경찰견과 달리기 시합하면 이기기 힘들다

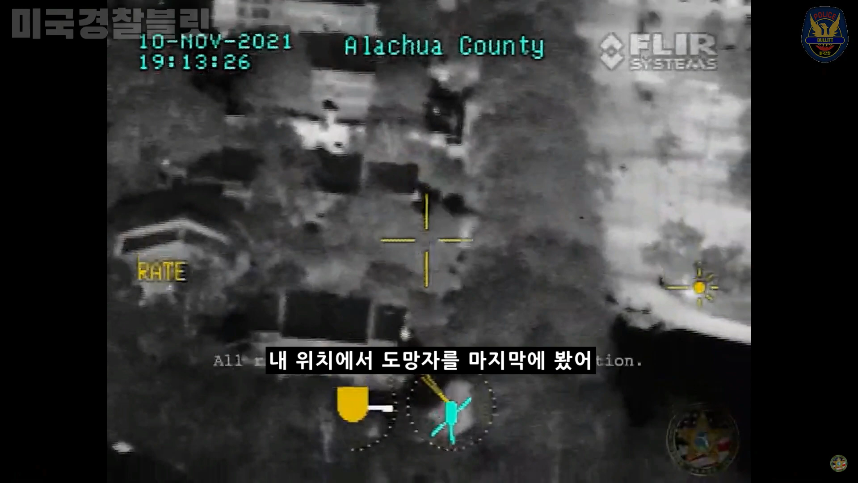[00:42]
All right, he's last here in my rotation, and the scene's going in the woods. Are you referring to the wood line to separate the complex from the mole, right? Correct. Air on the unit northeast corner of the complex, is that where you lost him at? Correct. Right where that meets the parking lot of the mole. He was running through the mole parking lot, then get back west into the apartment complex.
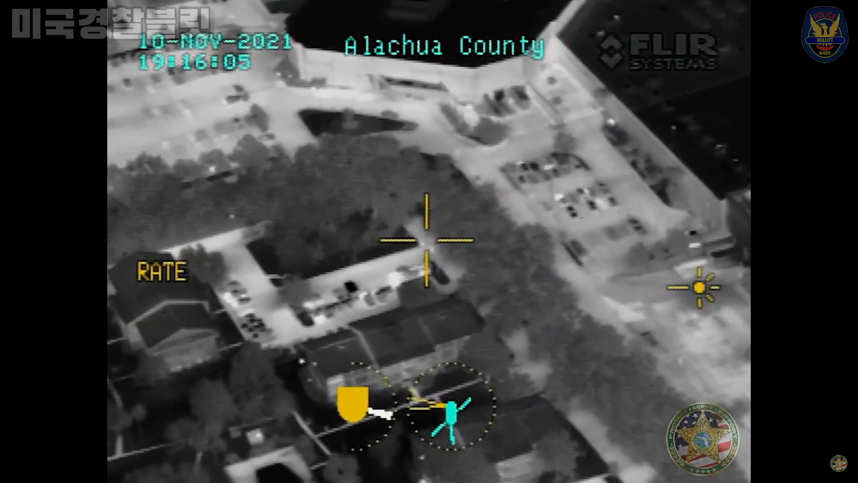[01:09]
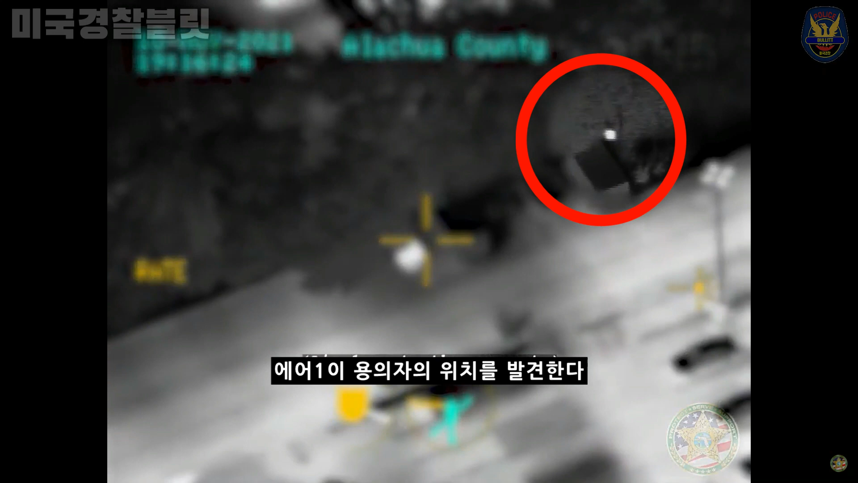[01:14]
He doesn't confirm if he's in the wood line, or he stayed on the asphalt over there. I couldn't see you, Diamond. I would say I wasn't in there past those containers, back towards the complex. He's there, what could be in the wood line there. Give me a moment right here. I got some hot right here in the wood line. Okay. Yeah, I wanted the units to talk about this container. You cover the trash containers right there at the end. Almost where Diamond's at, I think it is.
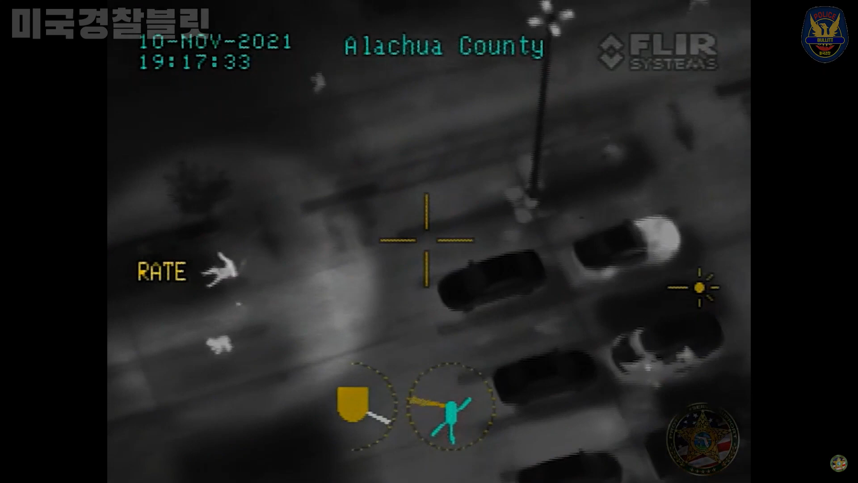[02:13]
He's running, he's running. He's running, guys. Dogs on him, dogs on him. They're running, they're taking 15 now, K-9 apprehension. They're running, take 15, G-9.